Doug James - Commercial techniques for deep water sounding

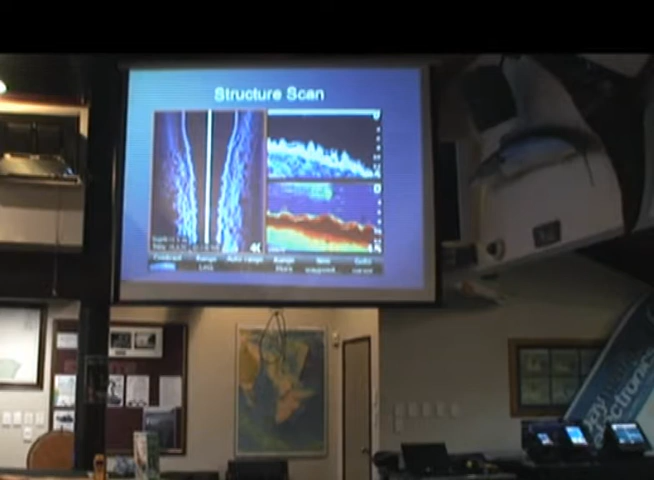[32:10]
You can see very clearly the weed on the bottom as opposed to on a conventional sounder. Real good for if you're straight lining and you're looking for the weed edges, you really want to anchor off of the sand, sort of drift back in and place your base close to the rocks.
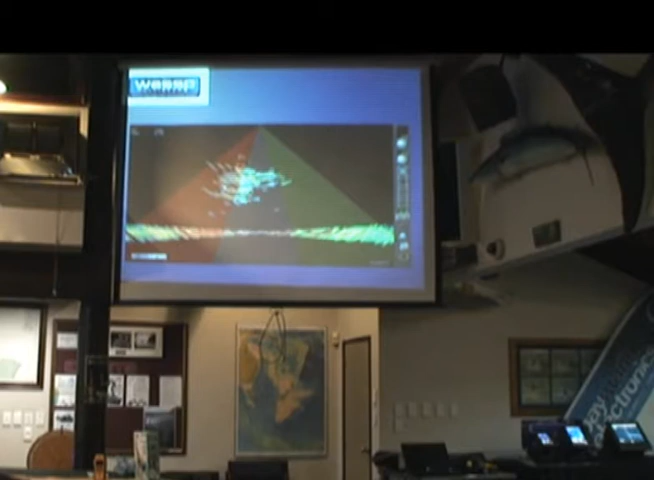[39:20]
Same scenario there, you can see a big school of fish going off the port side. We talk about coverage.